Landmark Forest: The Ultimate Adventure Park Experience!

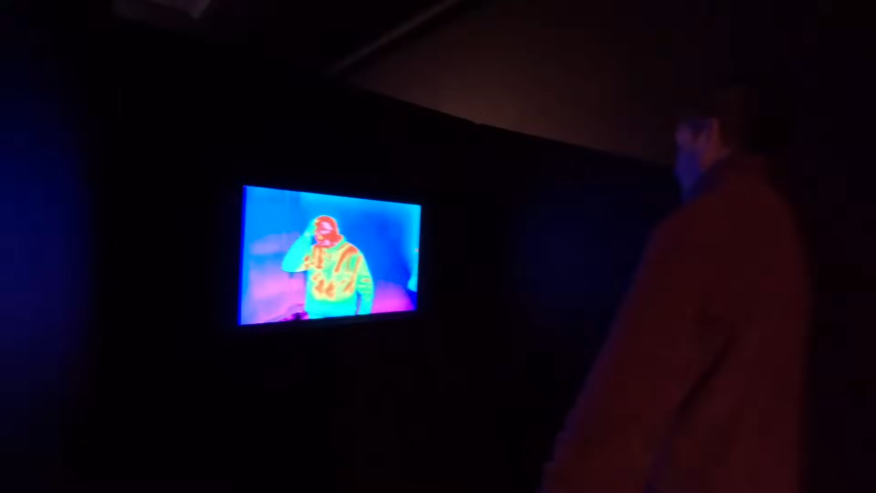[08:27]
It's all in my head, isn't it? What about... Yeah, I'm warm under there, so I've got a thermal top on, look.
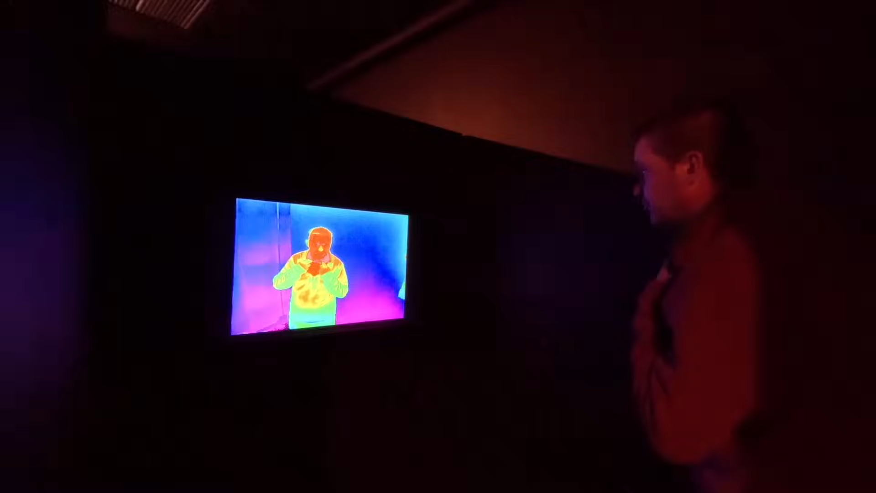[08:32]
Yeah. I bet I'm going to show up freezing.
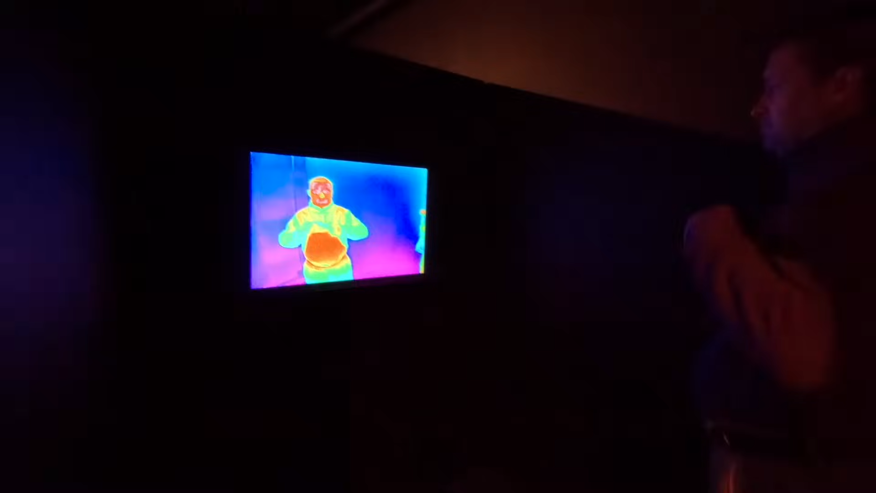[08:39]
Oh, put that belly away. Is your bum warm? It would be funny if you did popped off there now. My feet are cold, look. I never get sweaty feet.
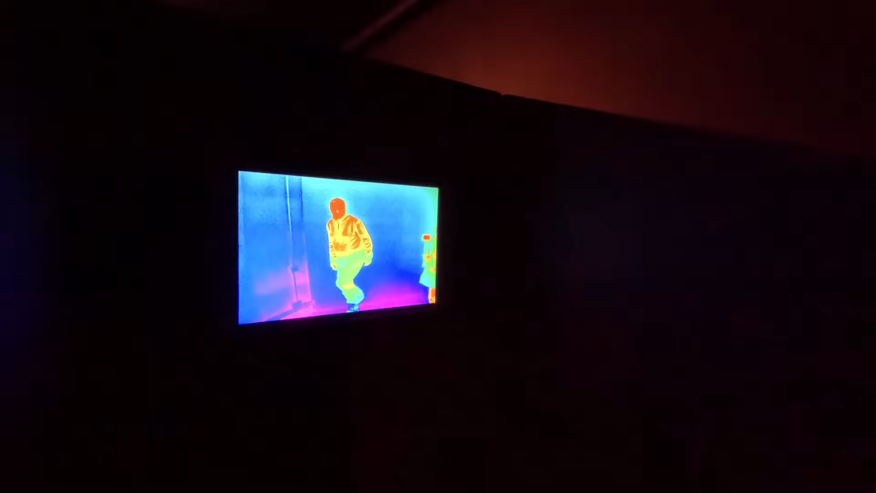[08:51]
Yeah, they're freezing, aren't they?
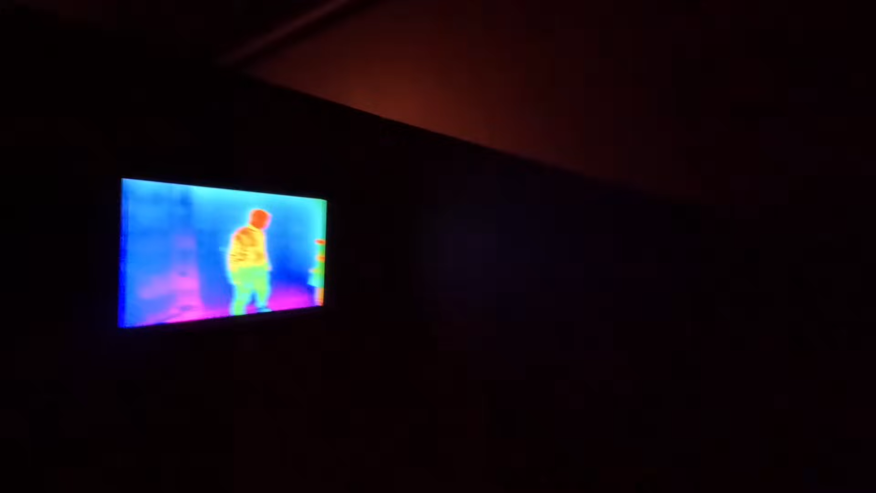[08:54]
All right, let me check out, see how hot I am then. Wow, I ain't that hot.
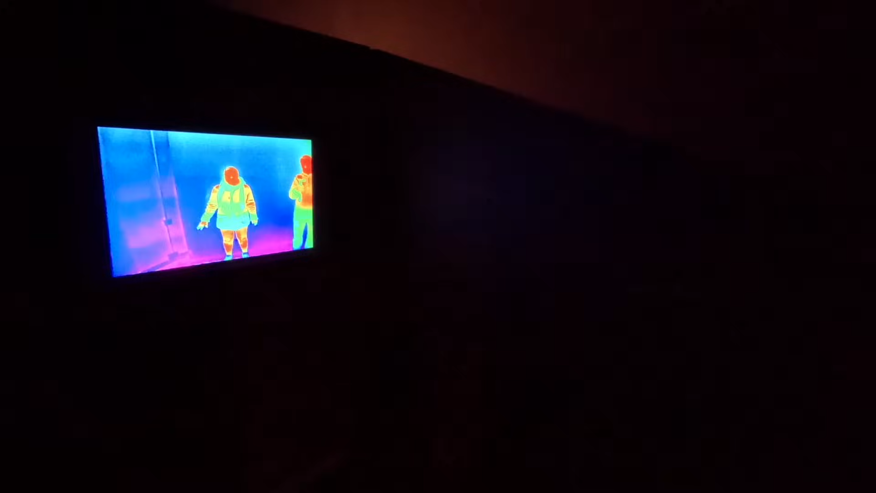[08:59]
There's no way I feel that hot. Oh, yeah, under your arms, look, that's Mazzy. Oh, yeah.
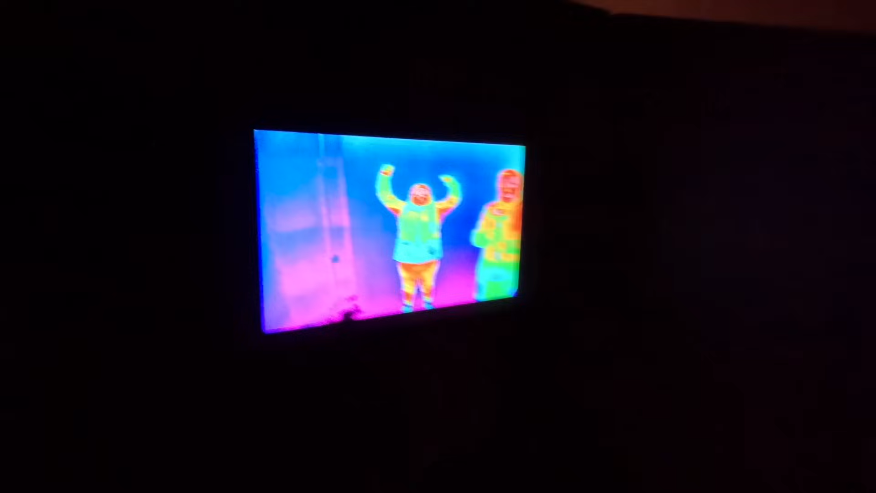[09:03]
Hey! Yeah, that's definitely Mazzy. Look at me legs. Oh, me crotch.
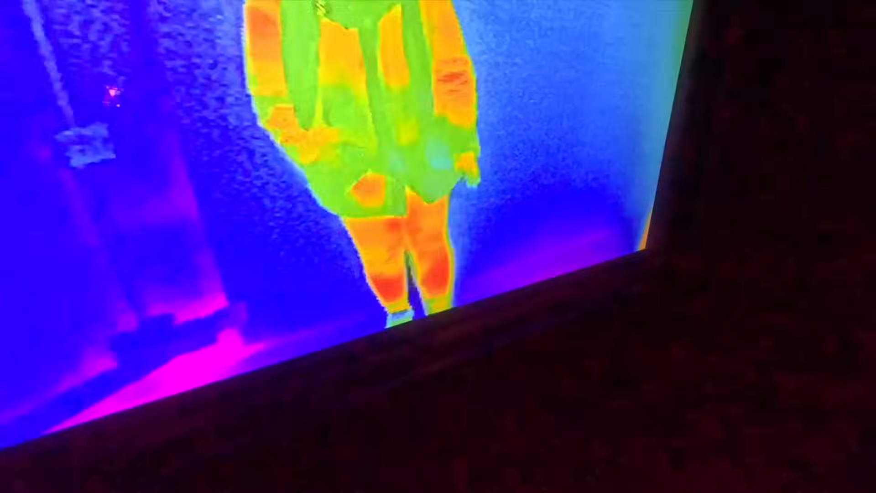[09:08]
Yeah, we're both a bit hot under there. So look, we've both got cold noses.
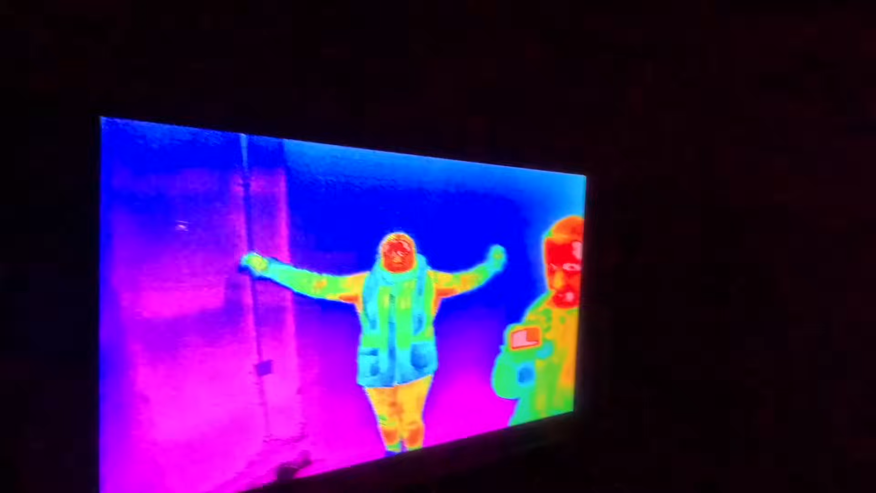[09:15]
Can you see his noses? Yeah. Cold eyes as well.
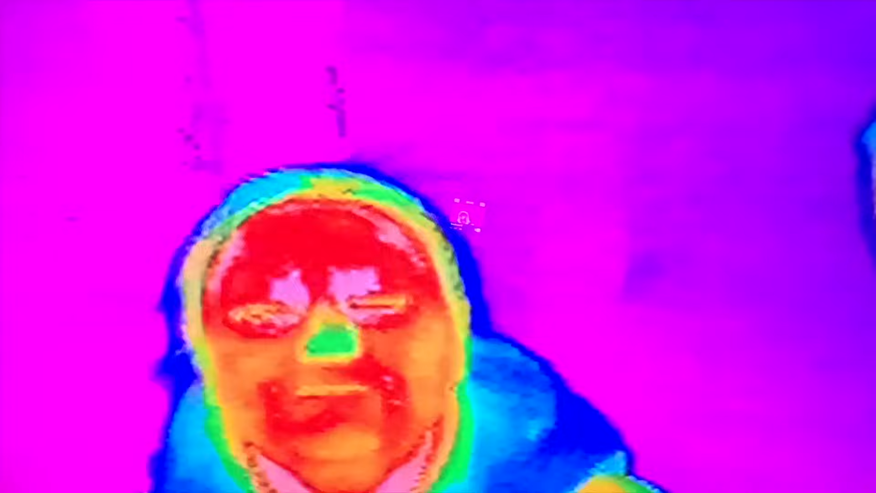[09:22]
Eyelids. Well, no, that's your fake eyelashes. Oh,